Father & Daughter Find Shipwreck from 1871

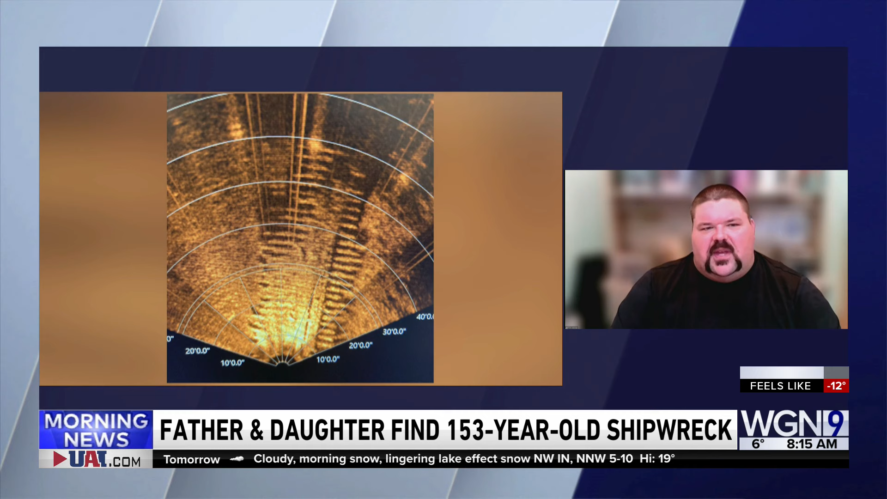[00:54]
You know, I definitely could tell that it was not a natural structure or just sand or rocks on the bottom. And I had an inkling that it was some type of shipwreck.